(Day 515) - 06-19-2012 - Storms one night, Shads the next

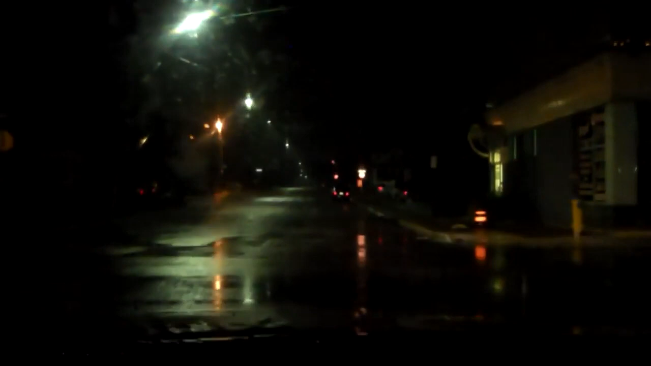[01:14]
To me, it just seems like heat lightning, but I could be wrong. Ooh, that was a good one. Yeah, shadflies are out with a vengeance, boys. Shadflies are out with a vengeance.